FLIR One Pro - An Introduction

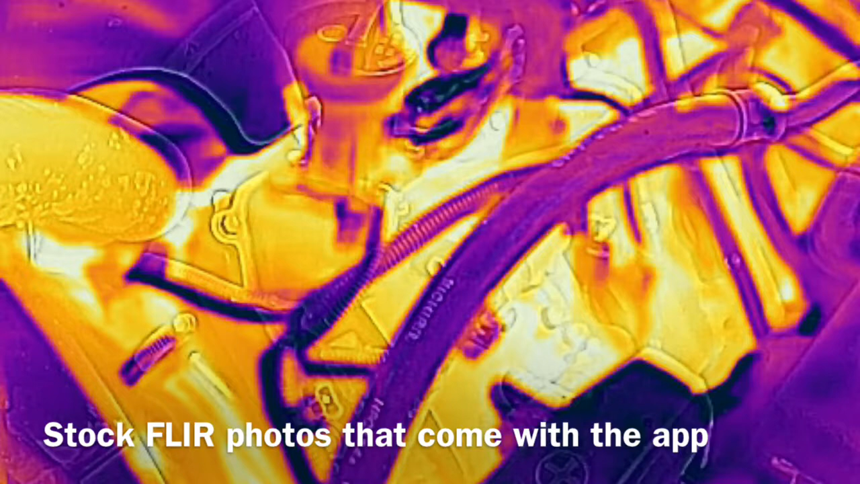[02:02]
Now the FLIR 1 Pro has its own internal battery. It doesn't use any battery power off your iPhone and I noticed in the cold weather at least the battery went very quickly. I was using it in temperatures with a wind chill of 20 below up to about 15 degrees real temperature on a few different occasions. And while the unit did function flawlessly in my opinion,
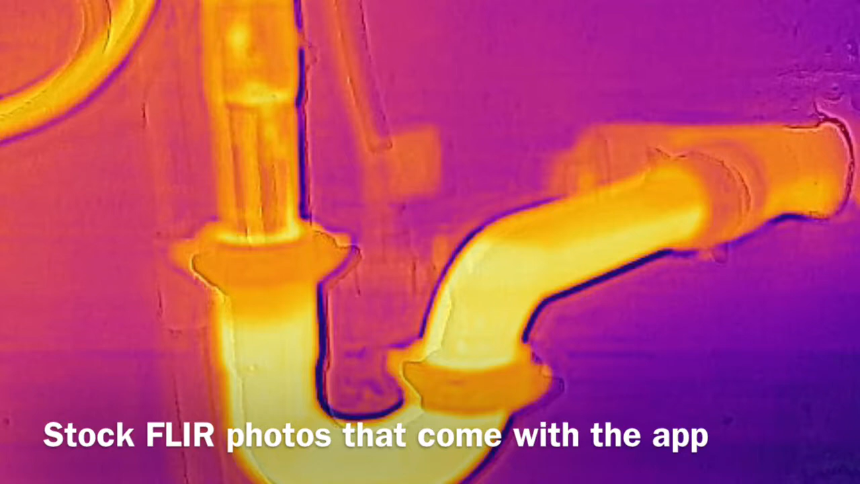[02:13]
you did have to combat that short battery life.
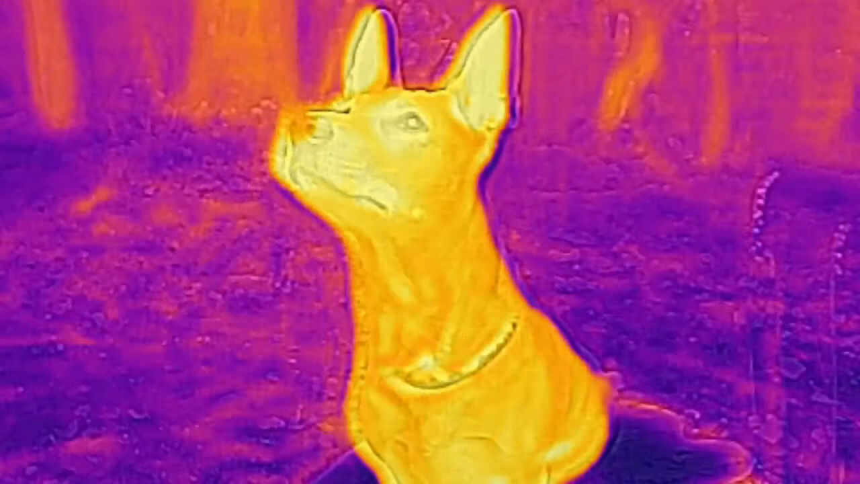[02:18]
So whatever you're using it for out there, you have to be prepared to take it back inside a warm car or a warm house,
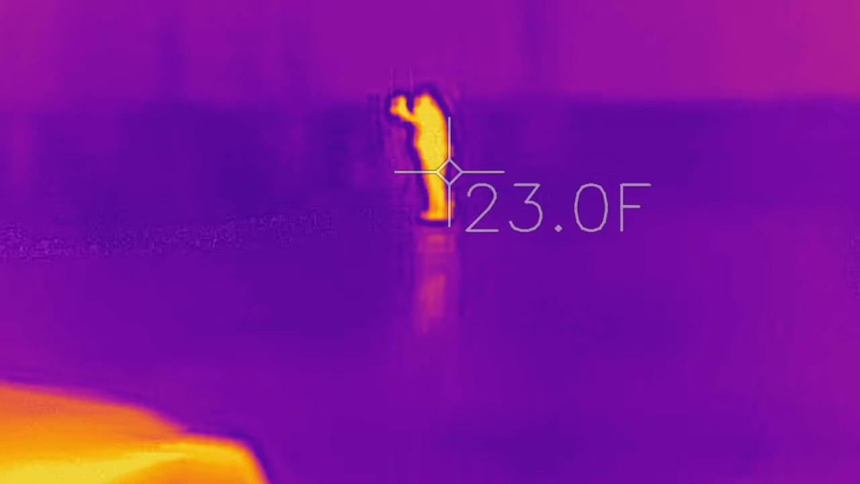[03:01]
On screen: spot 23.0°F
I'm just a normal guy playing with this and was enjoying it enough thought I'd share it with the world. These photos you see here are of me and another person. The front end and the lower left-hand corner of my car is visible. It had been running for a few hours and he is standing about 50 feet away with his hand on a tree. In this second image, you'll see he moves away from the tree and the residual heat is still present.
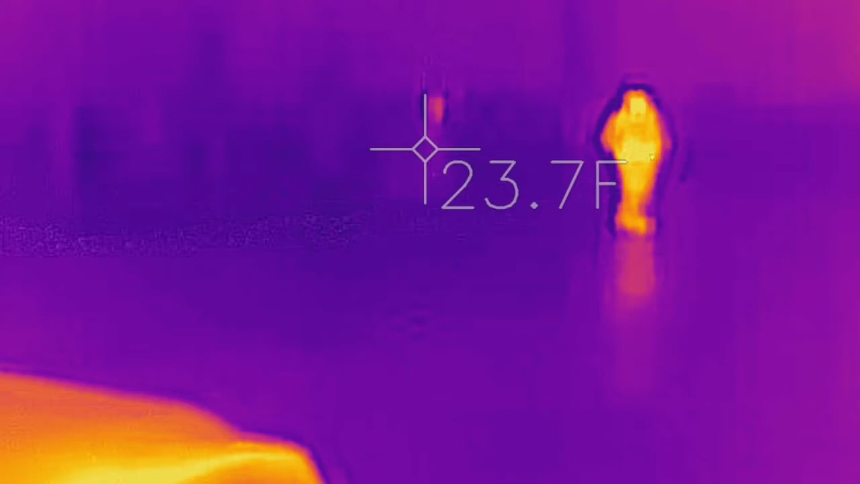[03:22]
That's several seconds after he stepped away from the tree.
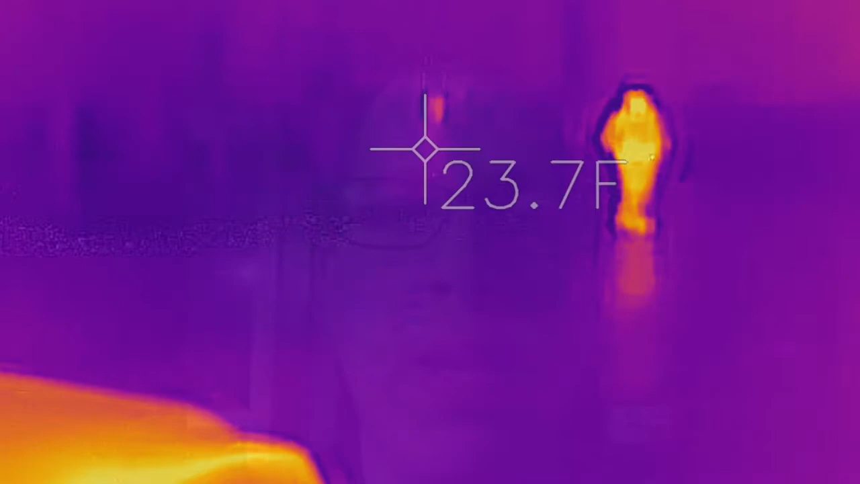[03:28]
On screen: spot 23.7°F
I plan on releasing another video, specifically going through the app itself and different things it can do. It's a lot to take in.